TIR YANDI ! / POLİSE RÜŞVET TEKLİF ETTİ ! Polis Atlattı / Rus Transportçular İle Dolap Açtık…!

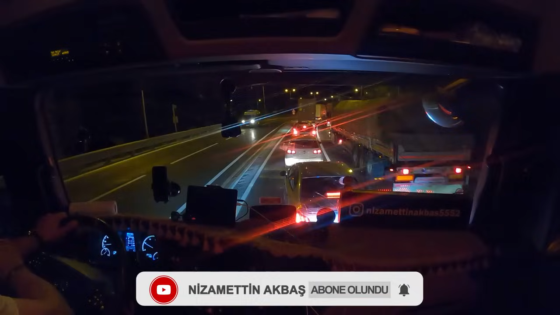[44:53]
Arkadaş, asıl sol şeridin gitmesi lazım. Sağ şerit ilerliyor, sol şerit tıkalıyor.
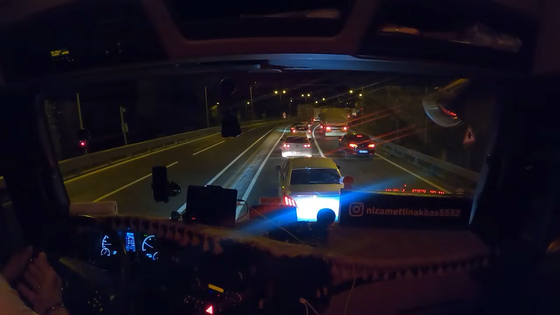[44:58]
Bu nasıl oluyor ya? Kalırsan bu saate olur. Şuraya bak Allah aşkına ya. Sanki var ya bayram trafiği. Sanki bayram trafiği. Şuraya zilleye bak. Yandık bu akşam. Yandık. Hele şükür ya. Vallahi billahi vele. Kaynaştı gişelerine geldik. Şimdi buradan otobana çıkacağız.